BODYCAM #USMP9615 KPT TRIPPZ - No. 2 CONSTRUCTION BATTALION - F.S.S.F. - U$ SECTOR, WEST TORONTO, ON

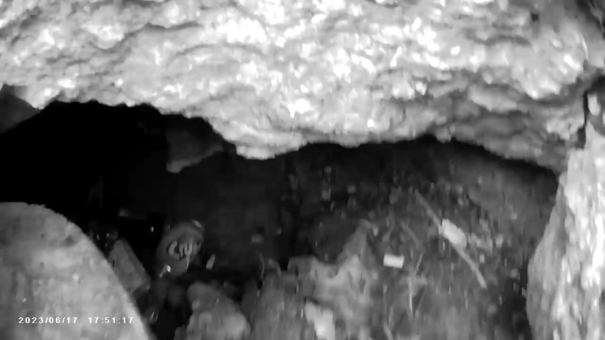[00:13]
Can't even see even with the infrared. Nah, good. And they were just on this street for 2 fucking years, digging shit up.